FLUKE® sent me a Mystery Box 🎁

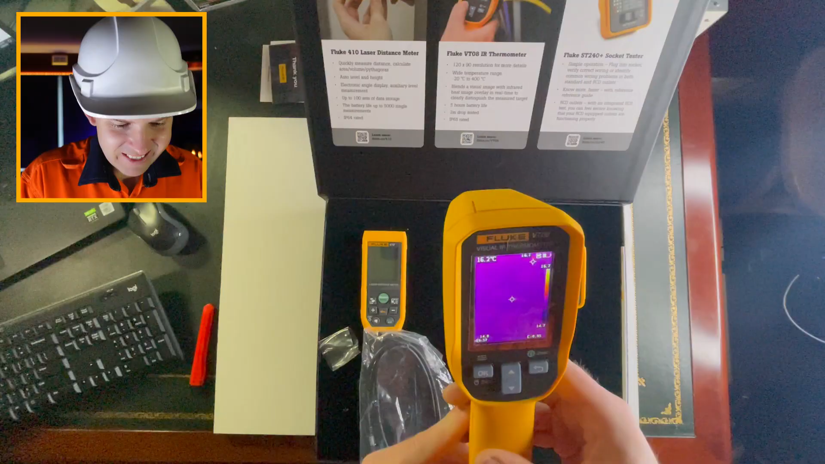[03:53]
On screen: spot 16.2°C
Oh, look at that. Man. I wonder if I can get like a better angle. 30.6 degrees, baby.
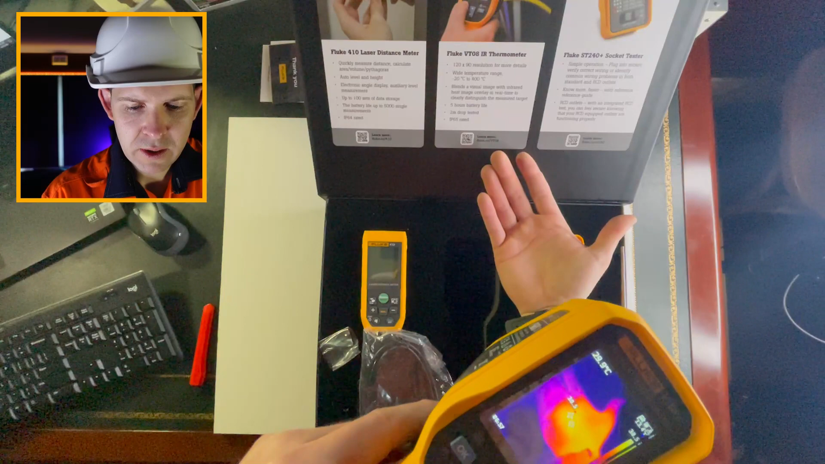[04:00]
Look at that. I'm so excited to use this. I have no idea.